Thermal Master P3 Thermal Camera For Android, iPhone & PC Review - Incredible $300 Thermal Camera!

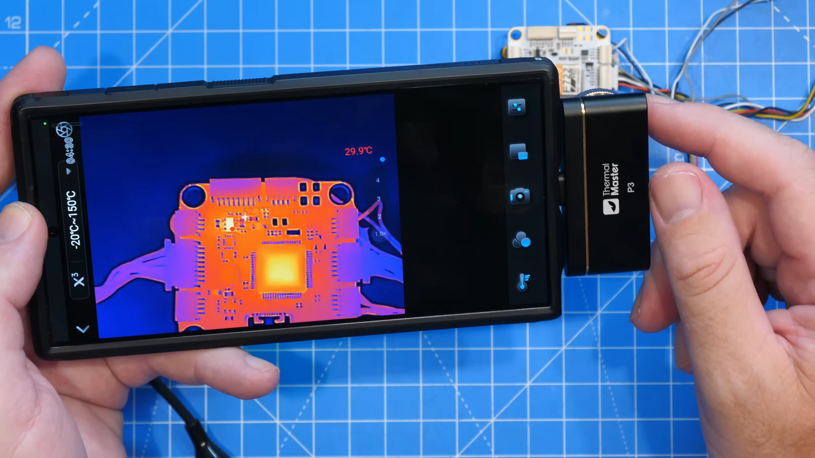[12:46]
What's really nice about this camera is that manual focus.
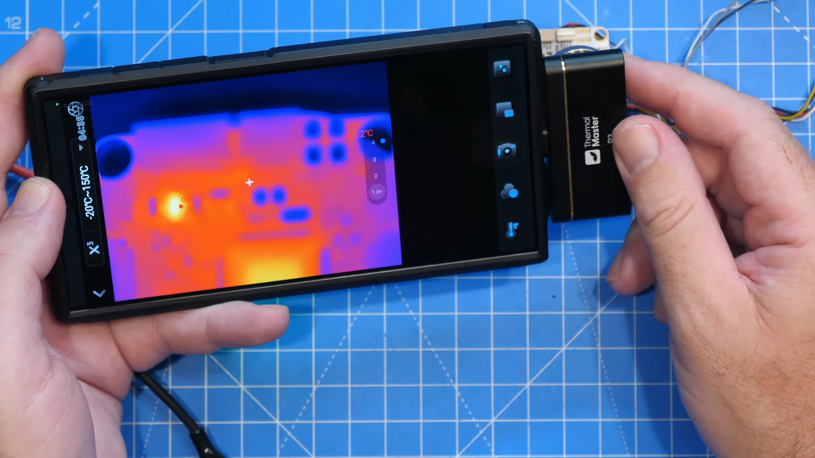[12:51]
I'm going to come right in now and continue to focus the lens.
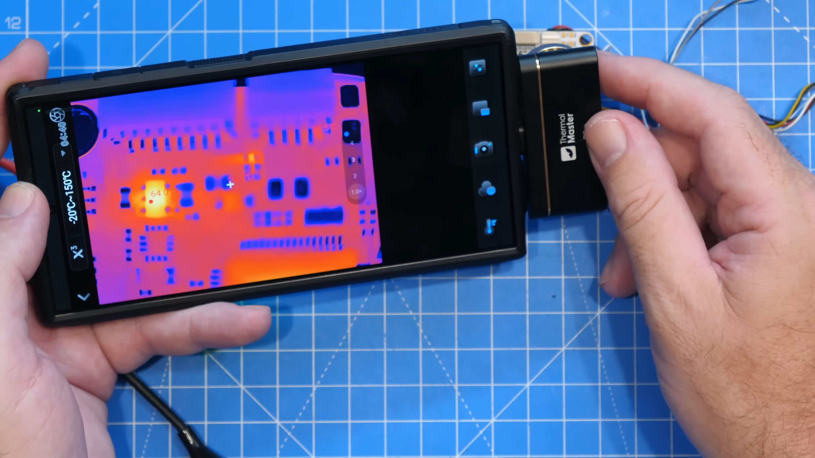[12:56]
So let's focus it back in there. There we go.
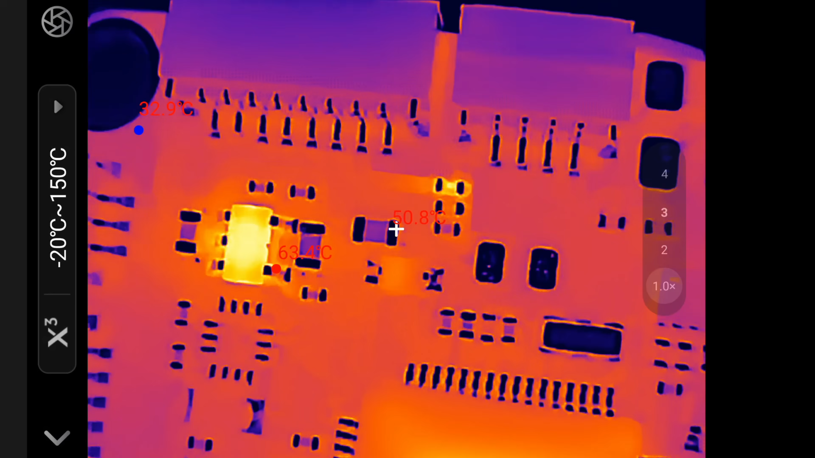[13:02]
On screen: spot 50.8°C
So now you can start to see those components in a lot more detail and then again we can use that digital zoom function.
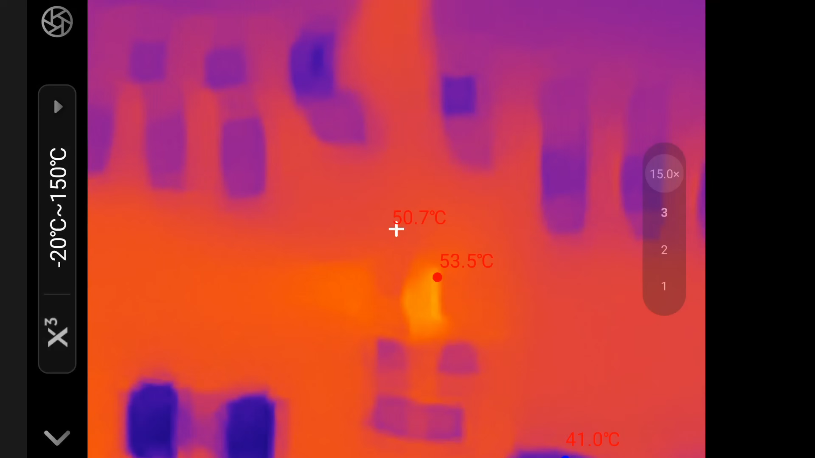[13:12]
On screen: spot 50.7°C, max 53.5°C
Quite hard to show you now because my hand is moving around a lot but you really can easily identify the component you're looking for.
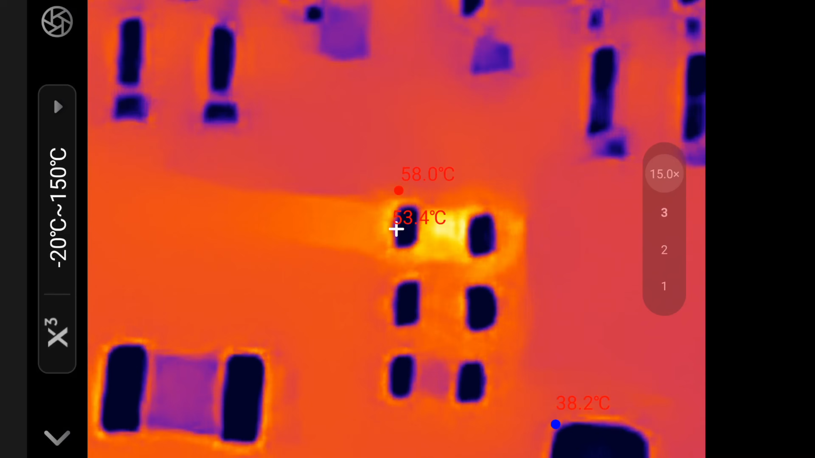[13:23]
On screen: max 58.0°C, min 38.2°C
Just to demo that super resolution. I'm going to turn it off.
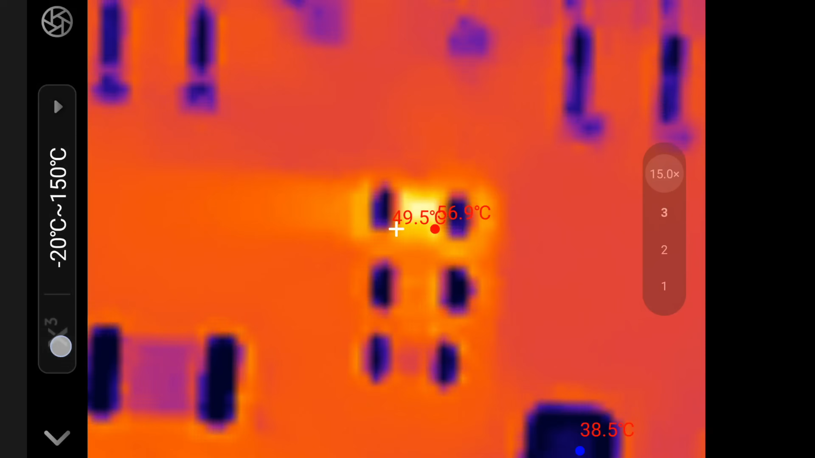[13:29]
That's what it looks like with the super resolution off and that's what it looks like with it on. This is absolutely brilliant for this kind of thing. The resolution is perfect on it.
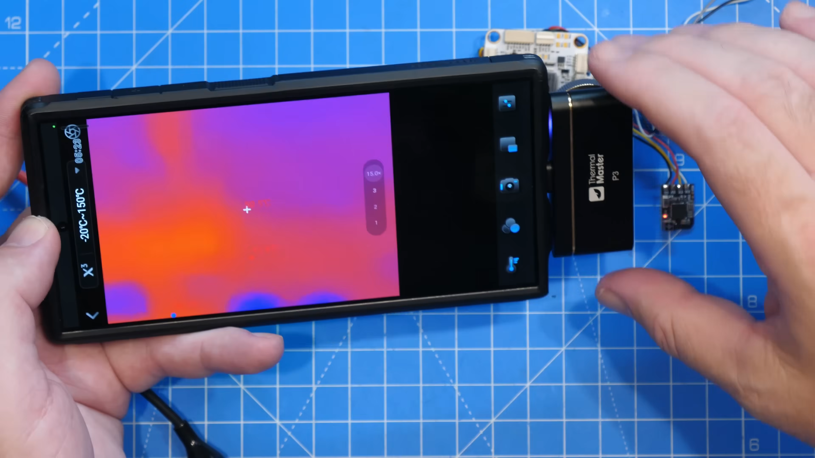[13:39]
If I now just hop over to that other board down here so we can now get in really close on this one.
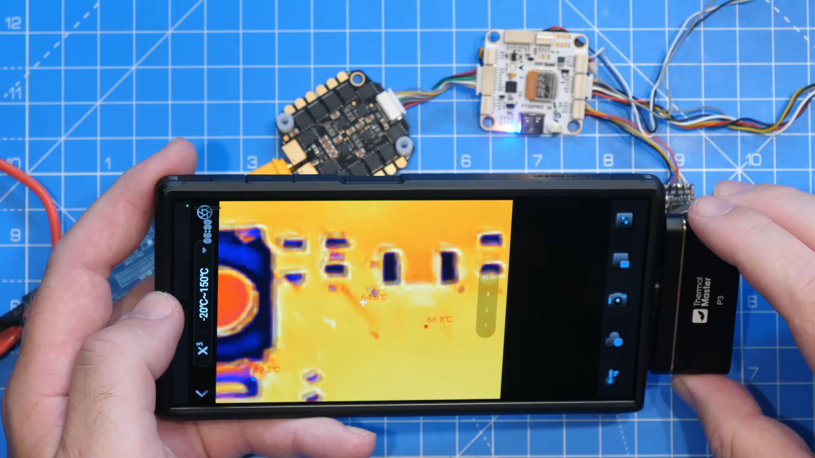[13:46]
Start to see some components in a lot more detail. You can see the main board there that's getting hot.
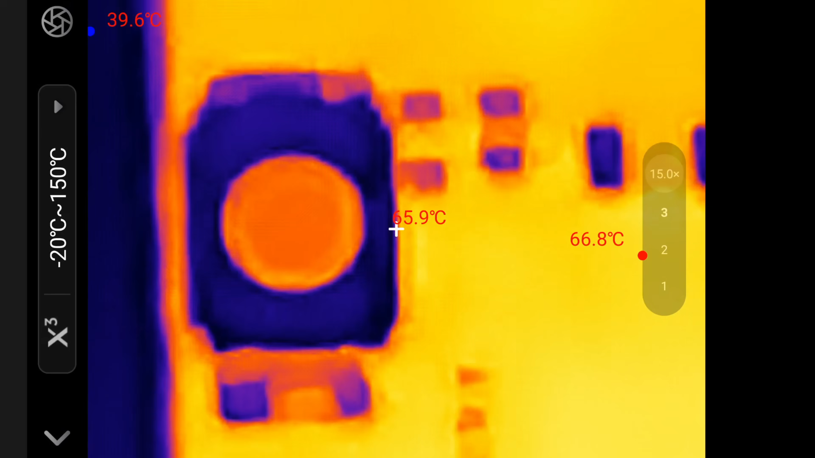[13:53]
Let's zoom out.
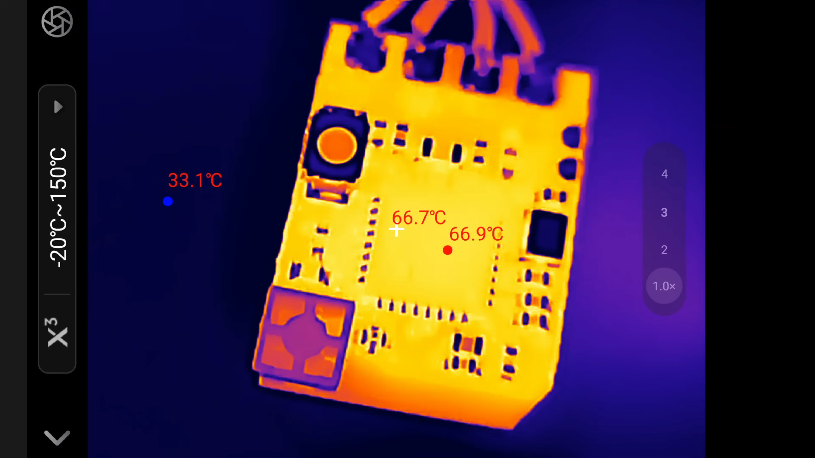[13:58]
On screen: spot 66.7°C, max 66.9°C, min 33.1°C
So now you can see there. We can change the color palette on this if we want to. So let's go to black hot. That then shows us again in real crisp detail.
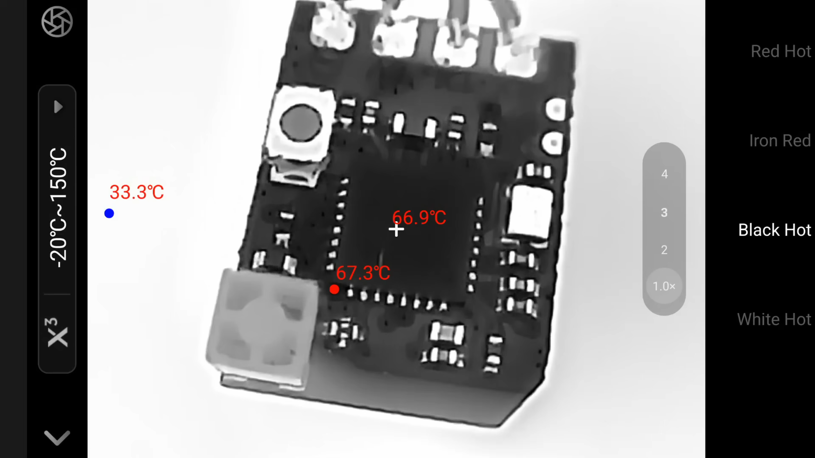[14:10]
On screen: spot 66.9°C, max 67.3°C, min 33.3°C
This is genuinely one of the best looking thermal cameras I've seen for board repair. We go over to red hot.
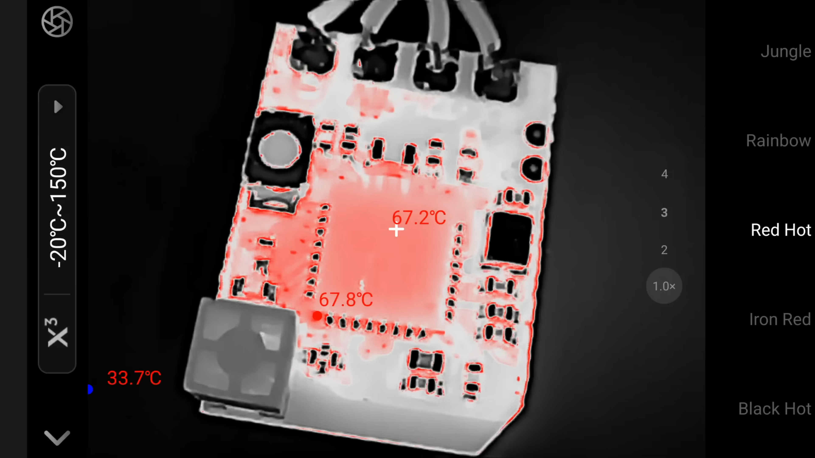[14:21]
On screen: spot 67.2°C, max 67.8°C, min 33.7°C
You can see there the exact areas that are getting the hottest and then we still have that digital zoom function if we want it so we can go in and start looking at individual components
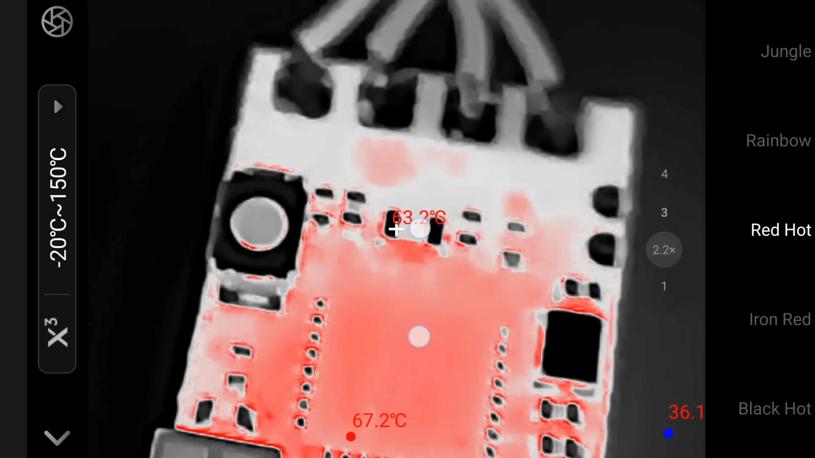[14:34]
On screen: max 67.2°C
nice and easily and hop through the color palettes.
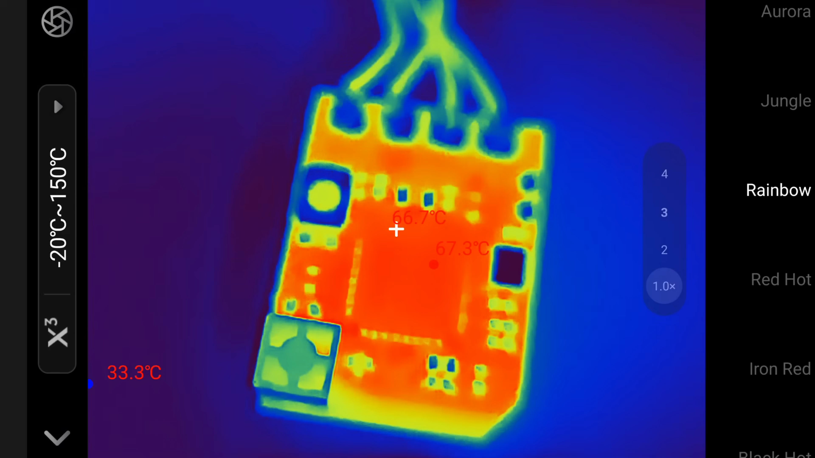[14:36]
On screen: spot 66.7°C, max 67.3°C
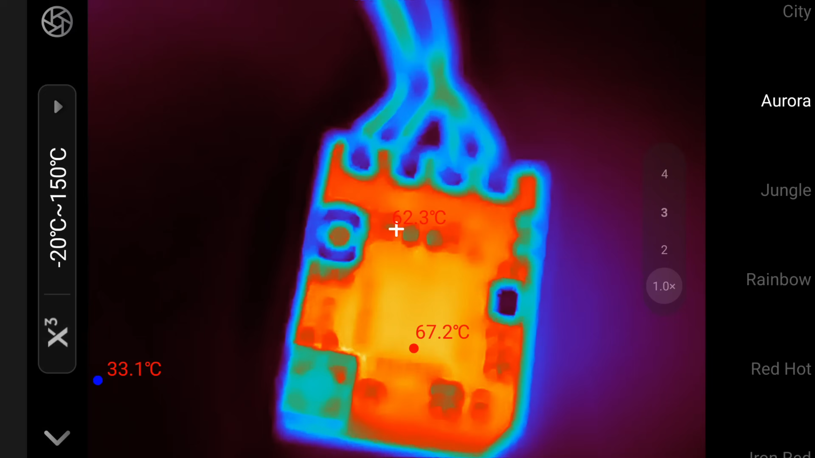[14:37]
On screen: max 67.2°C, min 33.1°C
Let's have a look there.
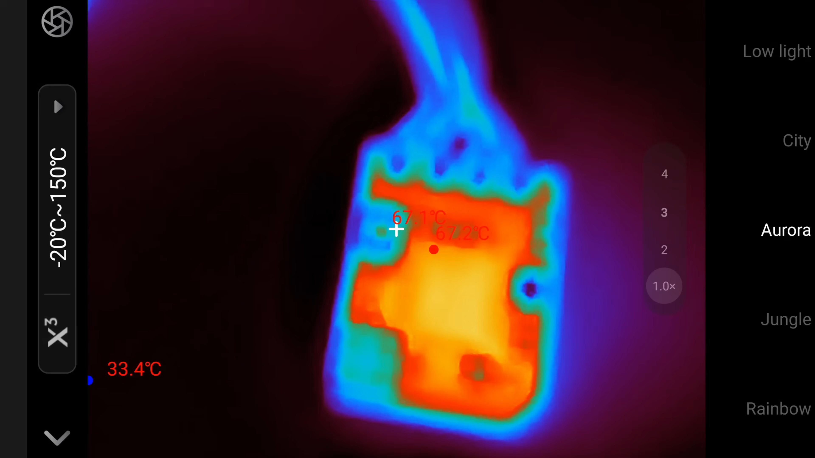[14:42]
On screen: spot 67.1°C, max 67.2°C
But if you don't want to be working in that close you can come out further and then we can refocus there. So we're about crisp there. And then if we wanted to go in we could.
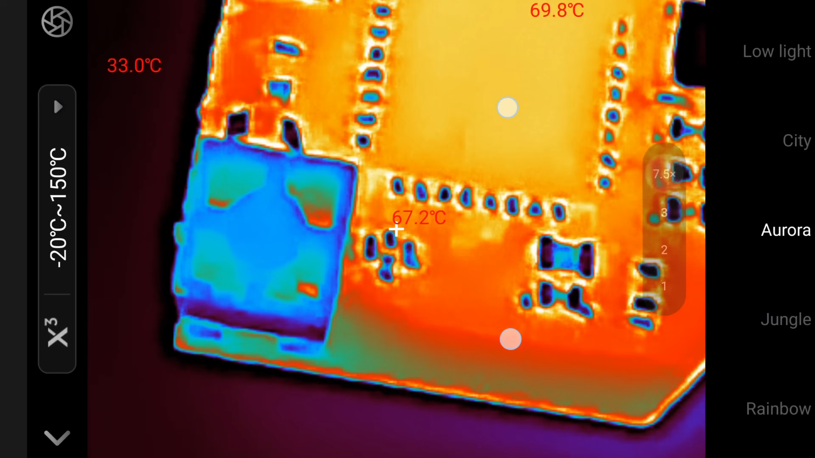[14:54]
On screen: spot 67.2°C, max 69.8°C
We could use the zoom function.